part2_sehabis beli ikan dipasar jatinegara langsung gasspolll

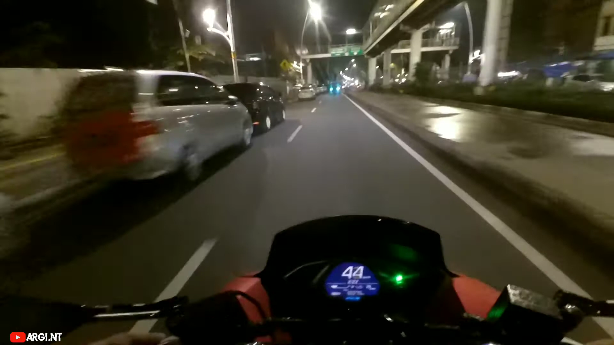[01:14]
Oke, kita lanjut part 2 dah. Yang tadi part 1 karena takut terlalu panjang. Setelah mencari ikan di daerah Jatinegara dengan Bos Uswan Pratama, dan saya ini riding arah pulang, udah capek pulang kerja,
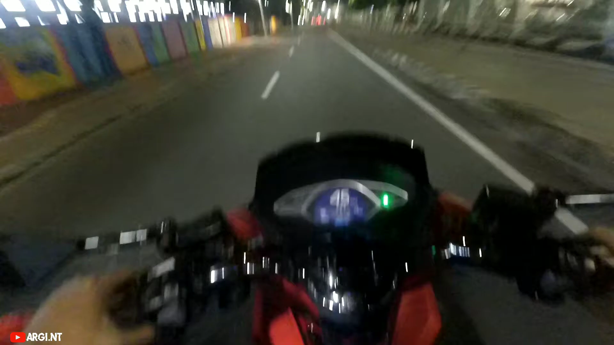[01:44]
langsung gas ke Jatinegara nyari ikan.
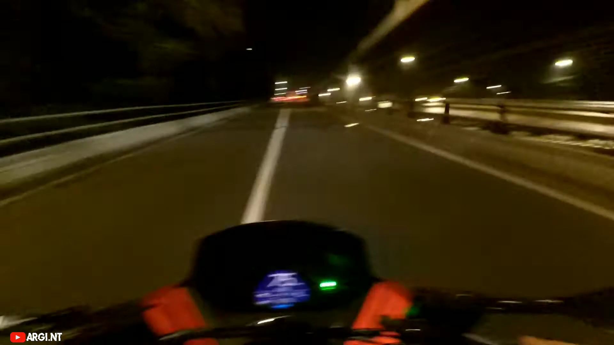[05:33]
Jakarta. Ibu. Jam 2:30. Gas tipis-tipis. Yang penting selamat sampai tujuan. Selamat sampai tujuan. Oke, lampu hijau.
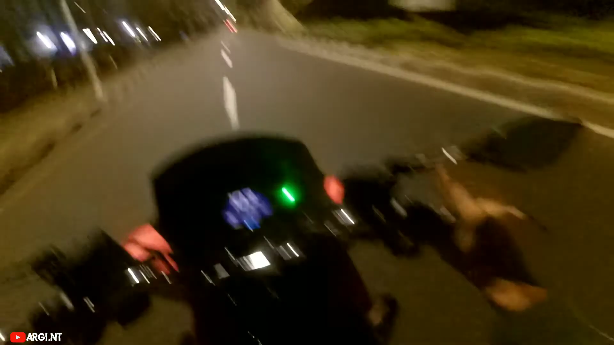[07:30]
Mentok ke 104. Mentok ke 104. Gorong pol. Oh iya. Tadi udah berasa mentok. Gas. Enaknya pakai motor matic. Selonjor, bisa selonjor, enggak capek.